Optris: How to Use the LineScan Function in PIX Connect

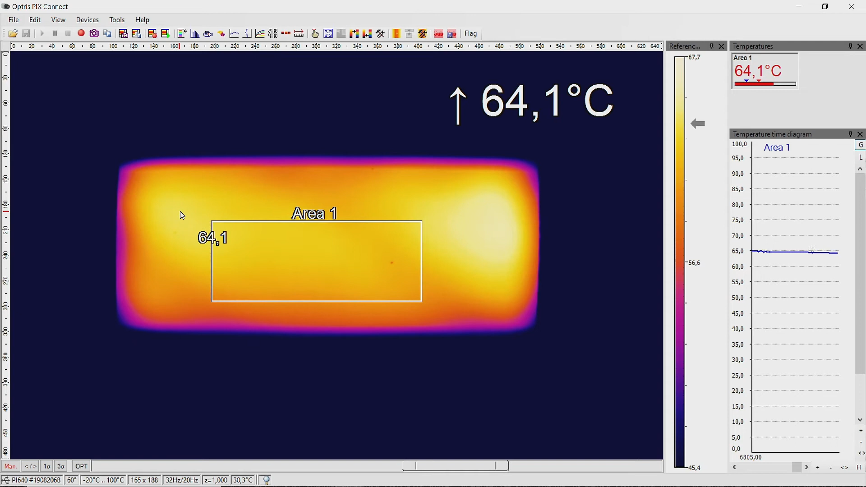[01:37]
To activate the line scan function go to the menu Tools, Line Scanner mode and click on Enable line scanner.
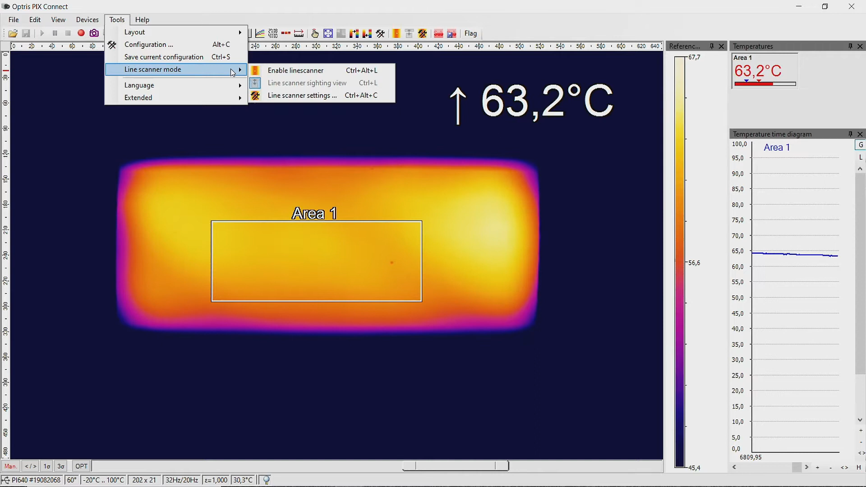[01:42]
You are now in the alignment view and you can apply all the adjustments in the view.
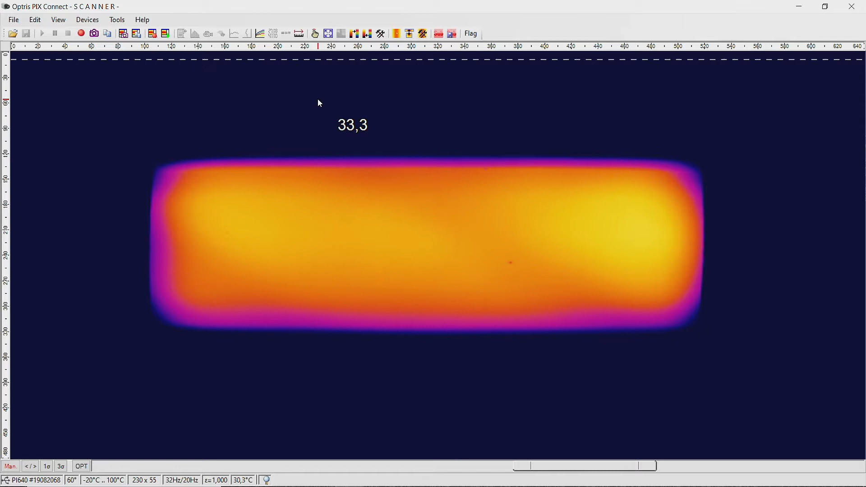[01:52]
To do the settings go to the menu item Line Scanner mode, Line Scanner settings.
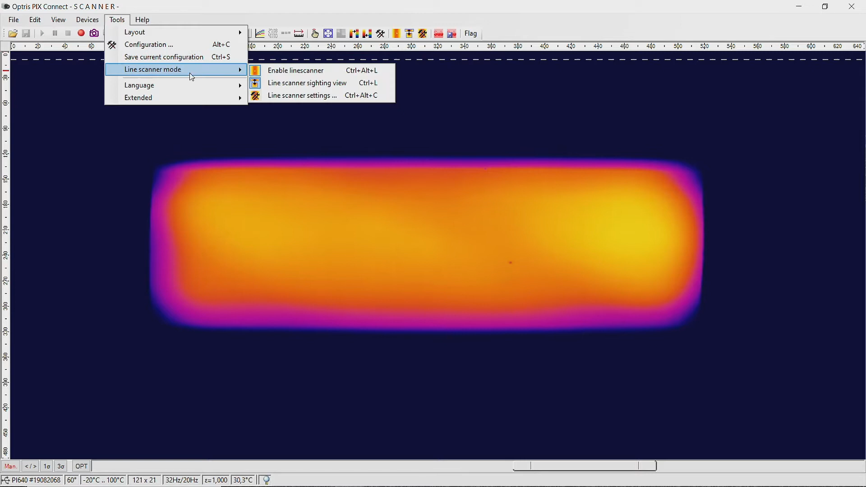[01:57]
In the line scan configuration menu select the tab General.
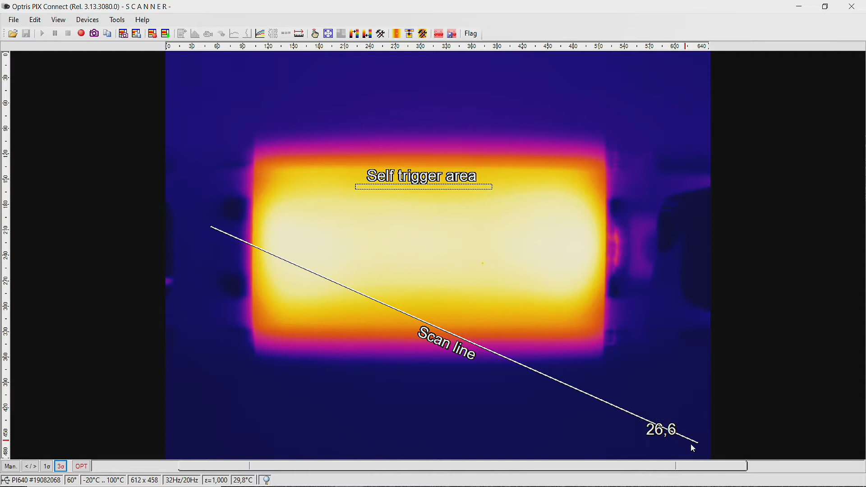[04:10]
The scan line must cover at least the full length of the object. To change the direction and length of the scan line grab one edge of the scan line and move it to the right position and length. The object will later scan line by line at this position and compiled into an image. Next we open the line scan configuration menu again. So click on tools, line scanner mode and line scanner settings. Now select the tab presentation.
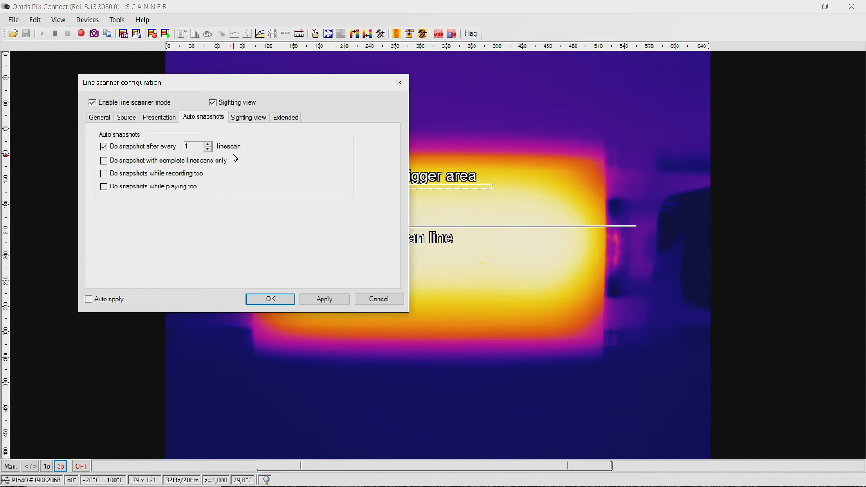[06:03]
Now select the tab auto snapshots and activate the first item. Here you can decide after how many scanning runs a snapshot should to be taken in each case. Click on apply and ok. To start the line scanner process go to the menu item tools,
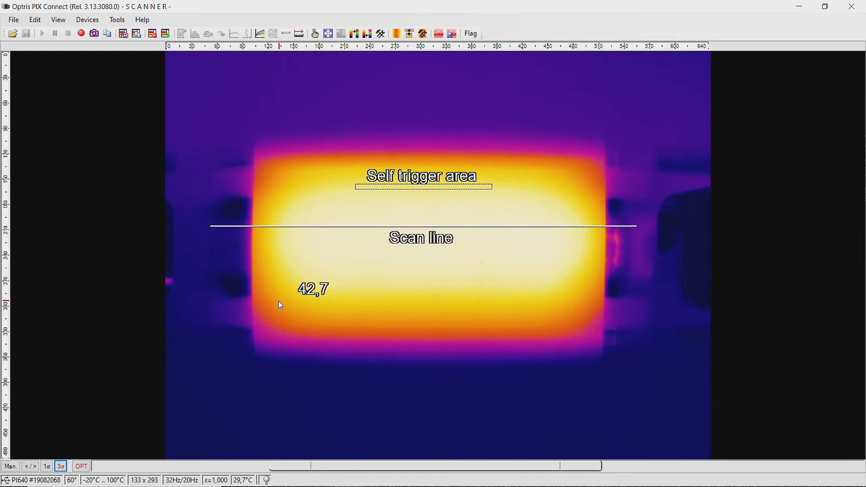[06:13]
line scanner mode and click on line scanner sighting view.
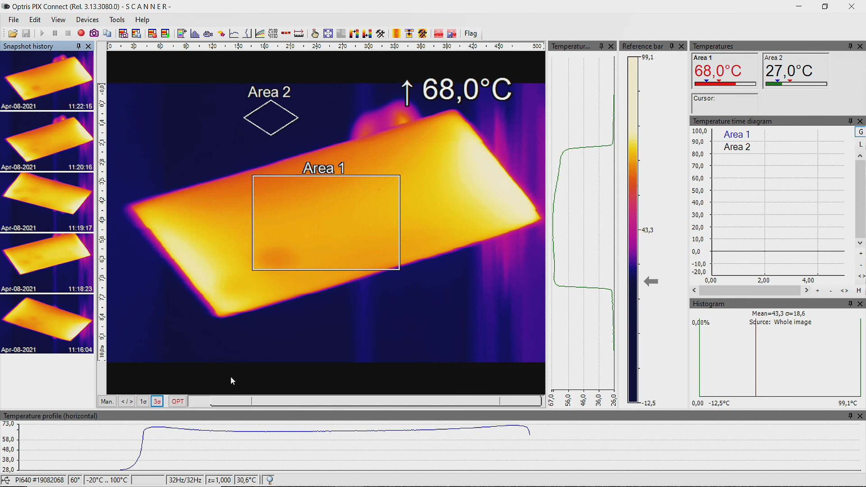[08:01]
This polygon has four coordinates for the four corners of the used glass sheet. Click on apply and ok. Now you can move the polygon to the right positions on the screen by keeping the control button on your keyboard and dragging the polygon to the correct location using the mouse. Drag each corner to change the shape of the polygon. As you can see we are now measuring the
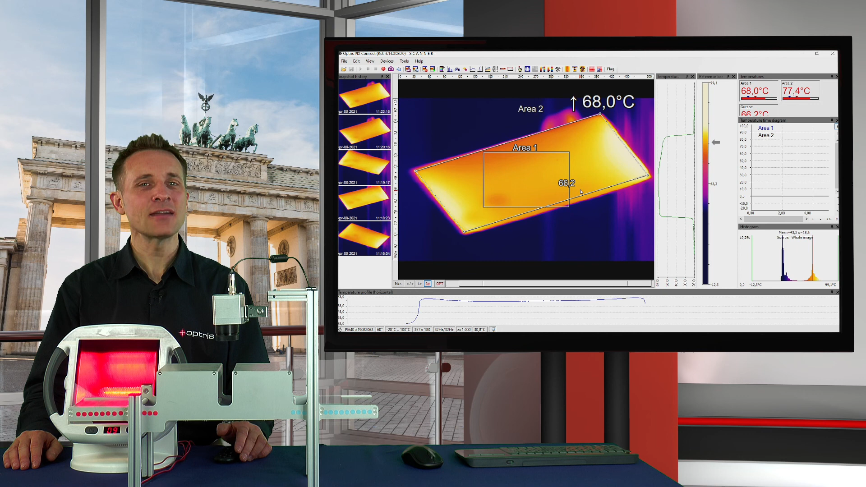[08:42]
temperature of the complete surface of the glass sheet. Alternative you can also use the length width presentation mode set up in the PixConnect software.
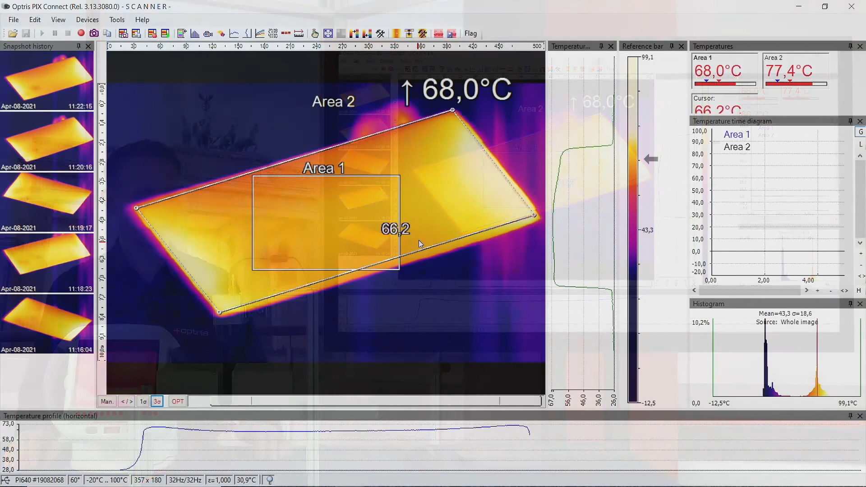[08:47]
For this go to the menu tools, line scanner mode, line scanner settings. Go to the tab presentation and activate the item length width.
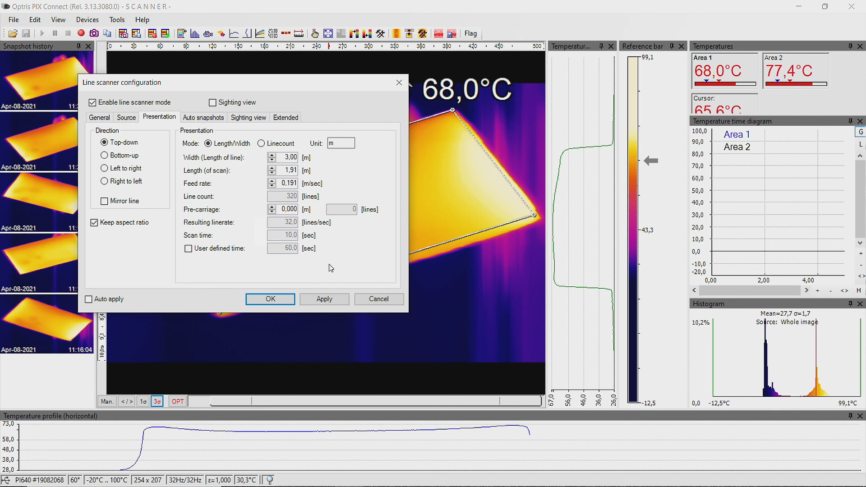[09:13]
Additional you also have to enter the feed rate. This is the speed how fast the object is coming out of the heating zone.
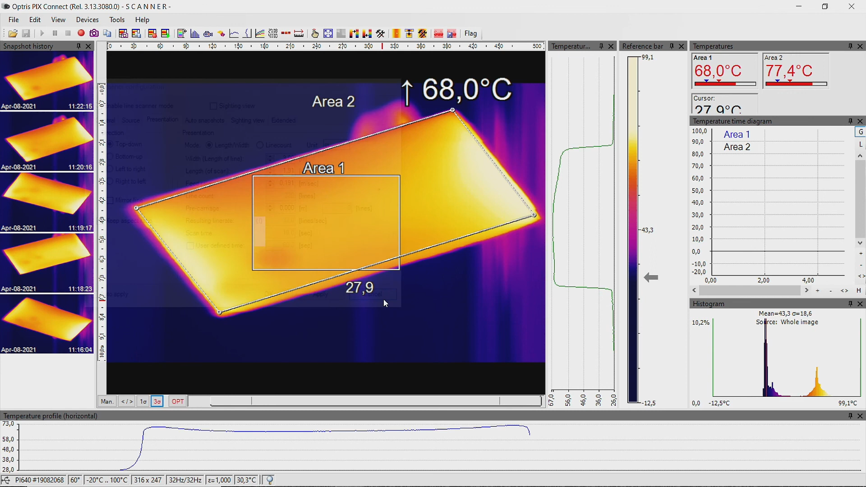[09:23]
Now you know how you can use the line scan function with the PixConnect software.